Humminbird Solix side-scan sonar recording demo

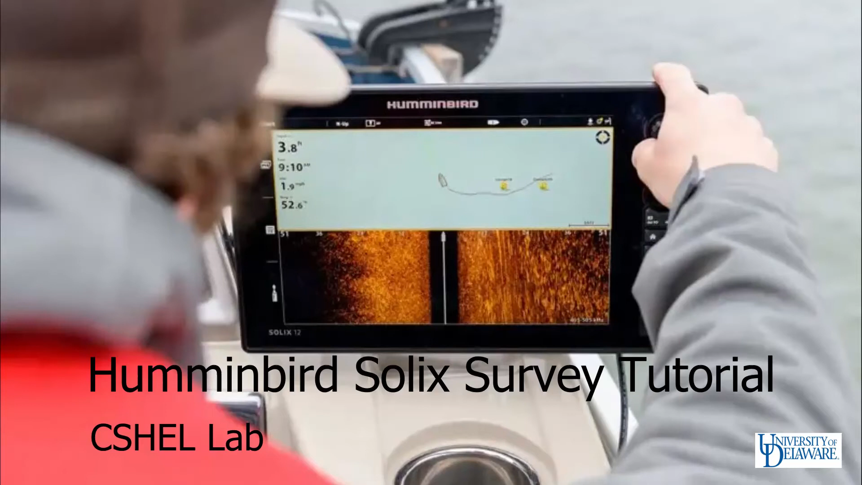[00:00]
So, if you want to record data, here we are at the home screen of the SOLIX.
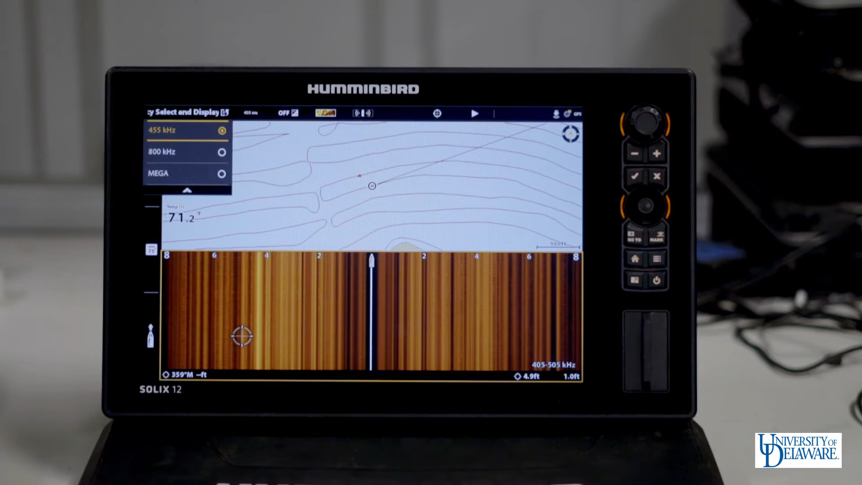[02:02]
Scroll down until you see side imaging frequency select and you can then select 455 kilohertz. An additional method of changing your frequency is to select this shortcut in the upper left corner
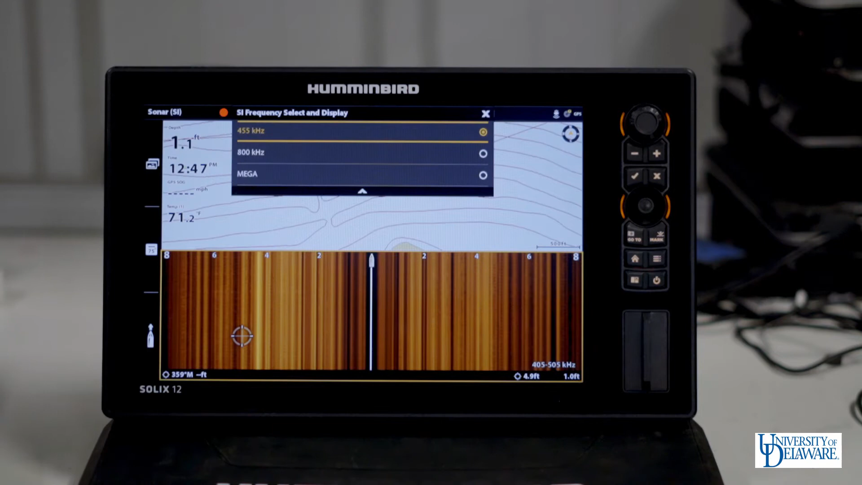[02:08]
On screen: water 71.2°F
that also brings up a drop down for you to adjust your frequencies. When you're ready to finish recording go back into the recording menu.
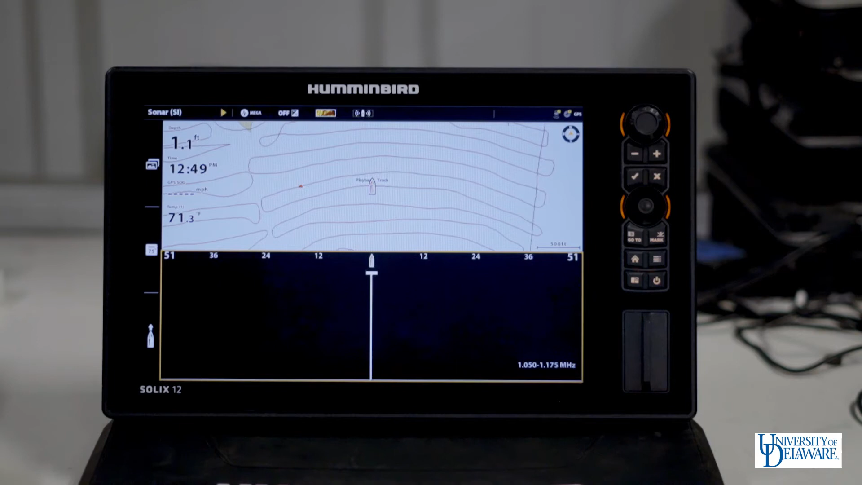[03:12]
On screen: depth 1.1 ft
Alrighty, so once you have recorded some side scan data and you would like to play it back and visualize it on your Solex unit you can go back into the recording menu.
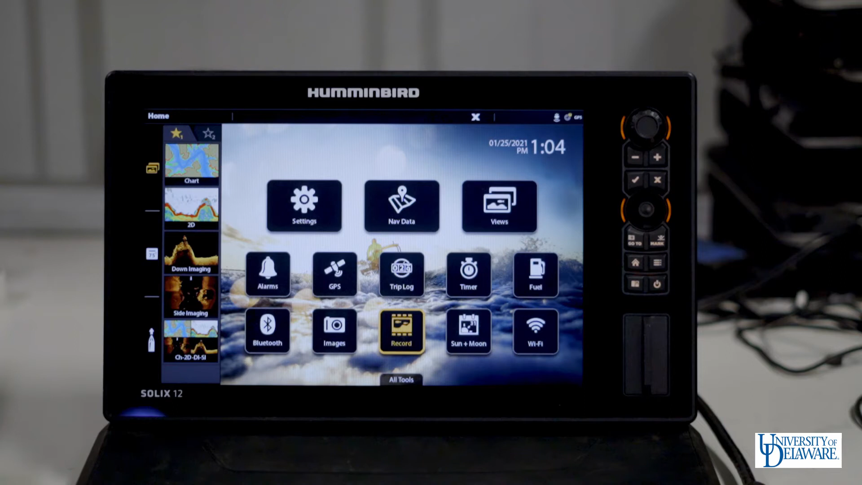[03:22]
And select a file that you would like to play back. And simply select start.
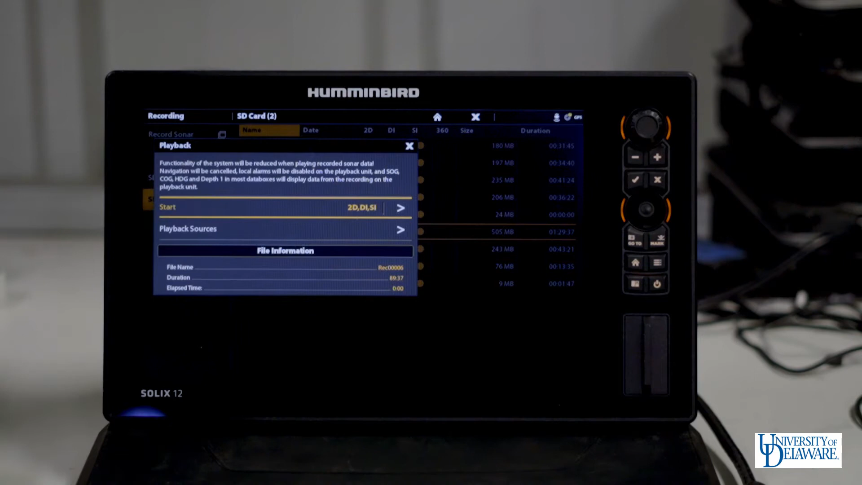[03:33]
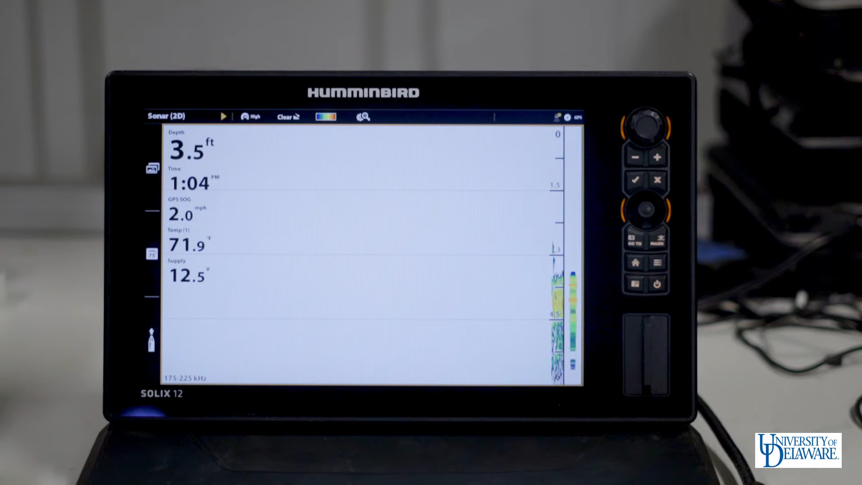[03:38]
On screen: depth 3.5 ft, water 71.9°F, speed 2.0 mph
Just like when you started recording the Solex will go back to the 2D sonar view.
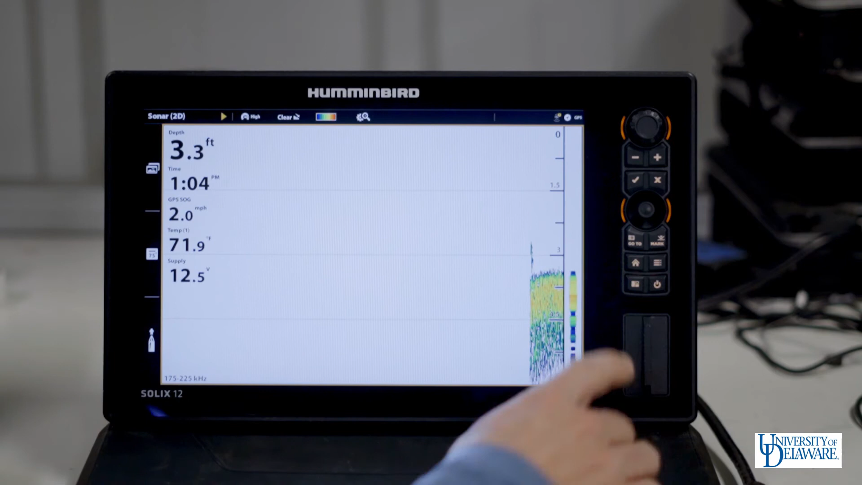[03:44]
On screen: depth 3.3 ft, water 71.9°F, speed 2.0 mph
Go back to your home screen and navigate to the desired view.
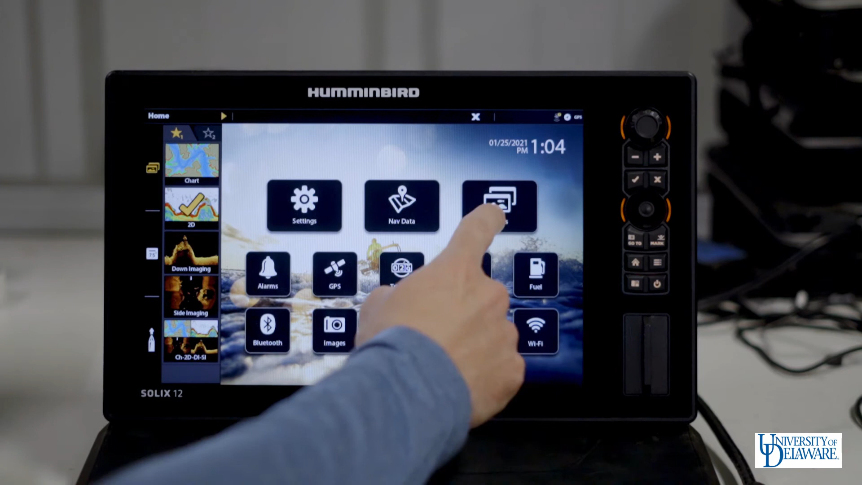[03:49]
And you will be able to see the side scan waterfall playing back and the progress of the boat on the chart as well. To control the playback of the sonar you can click into
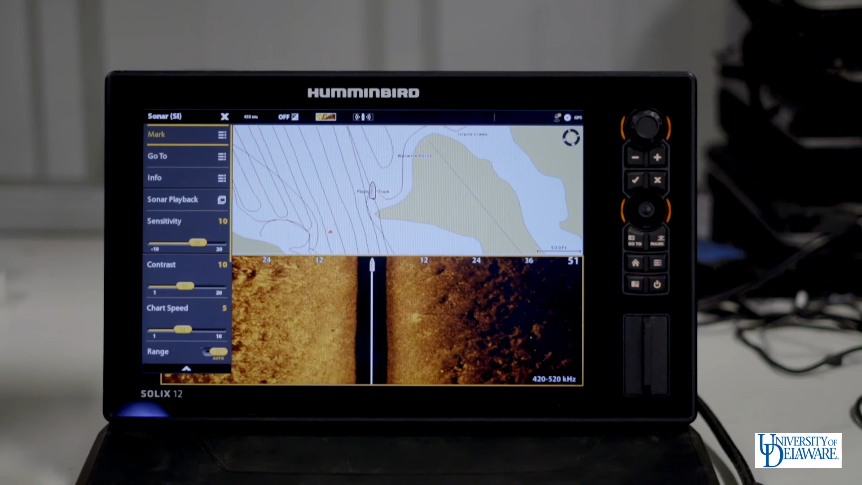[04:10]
the side imaging menu at the top left of the Solex. Enter into the sonar playback menu. And you can control the playback from here. You can pause it, stop playback completely. And start playback of the file as well from the very beginning. You can also fast forward the data although this will cause it to smudge a bit in the playback.
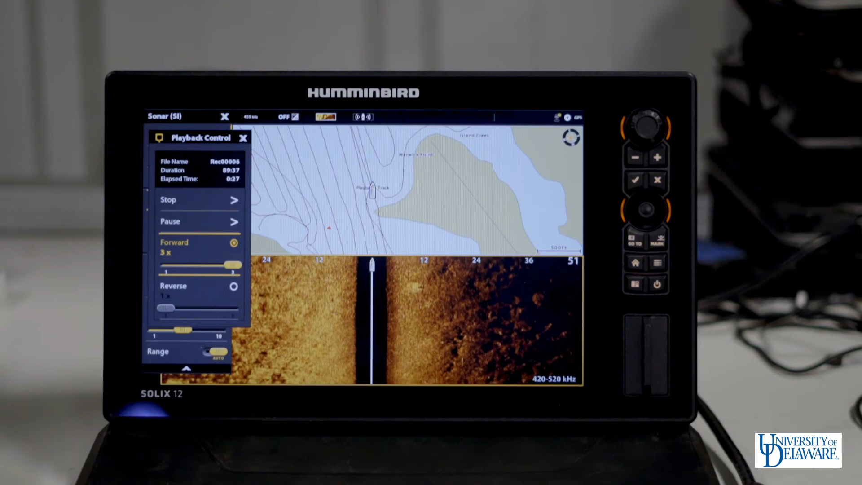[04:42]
As you can see the data quality decreases a bit and pixelates as you speed up the playback. If you see targets while you are playing back your data or while you are recording data in your side scan waterfall
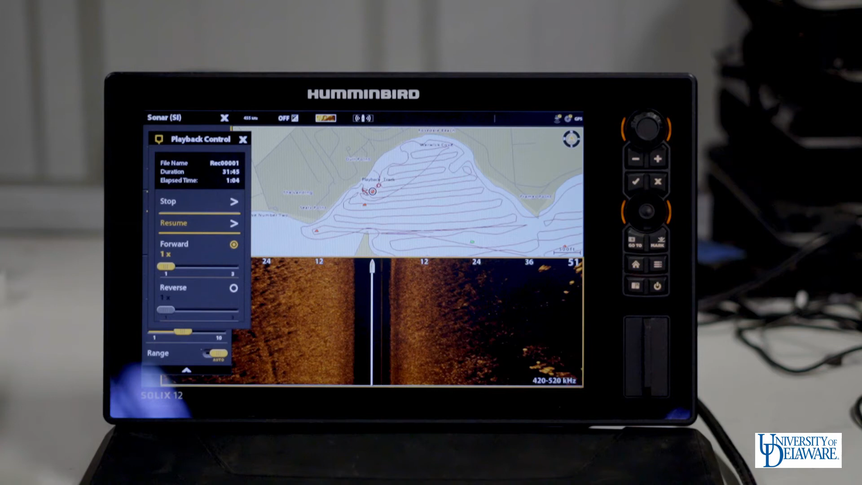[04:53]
you can select with your finger tap and hold on the target in question. And you can create a waypoint on that target.
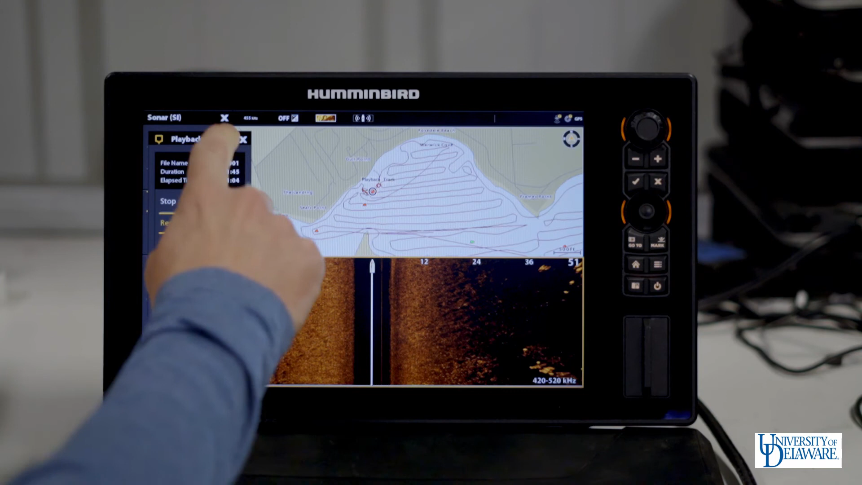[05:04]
I will exit out of my playback control now and hold my finger on the suspected target.
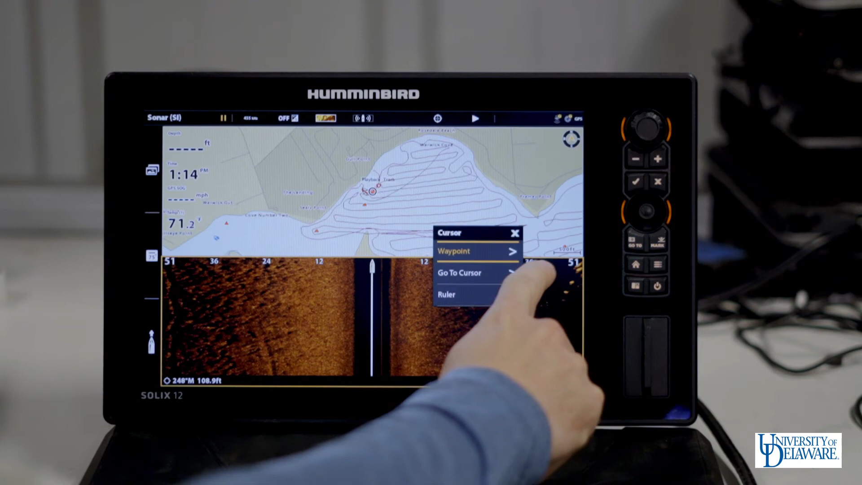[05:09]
We can then select the waypoint option and create a waypoint. You can select the icon type that
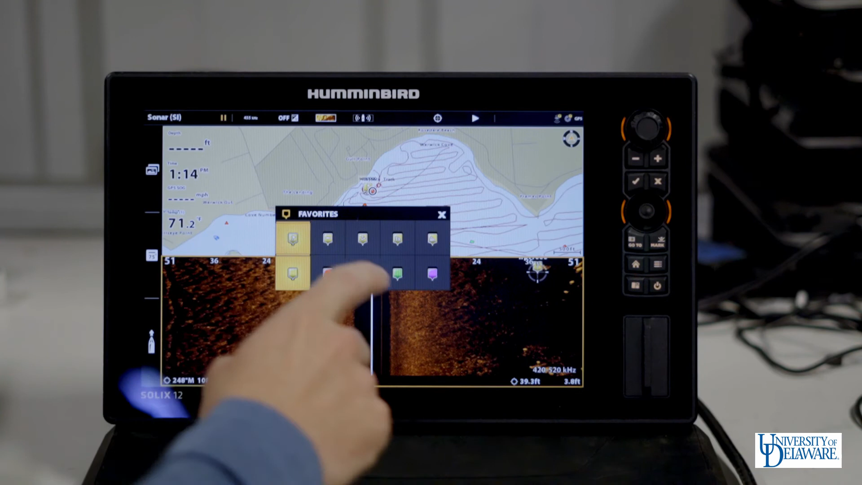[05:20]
you would like and exit out of that menu and the waypoint will appear now on your chart view.
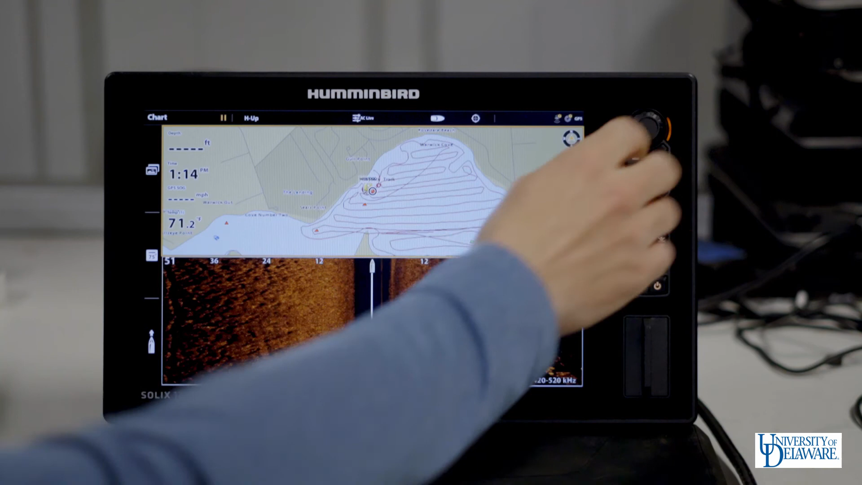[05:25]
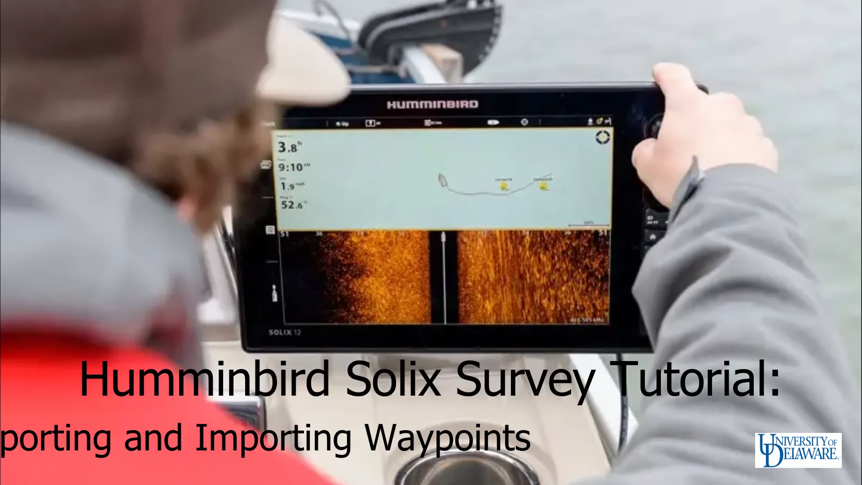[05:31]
Now that you have made some waypoints in your side scan data you can export those waypoints to your SD card by utilizing the files menu.